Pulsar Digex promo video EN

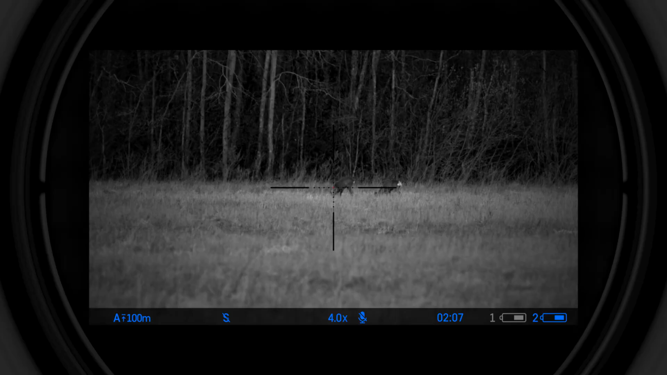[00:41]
allows the user to closely control the image in the aiming area while being visually
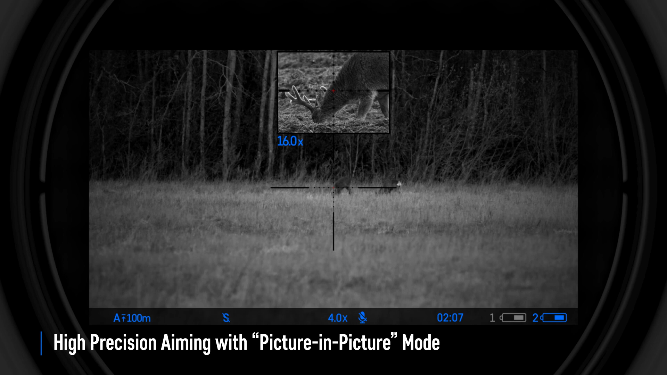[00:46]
aware of the entire field of view at the same time the Digex starts up within three
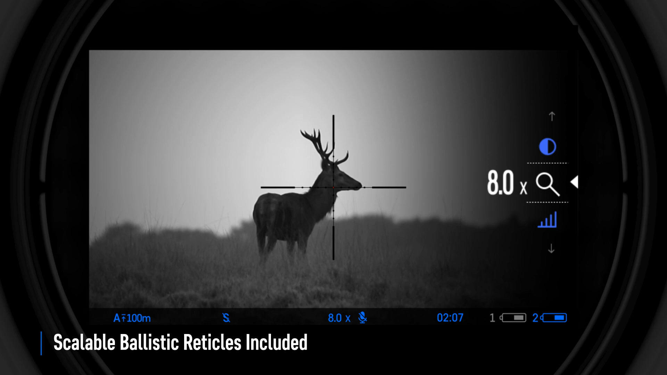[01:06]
the aiming point is stable across the entire range of magnifications at maximum magnification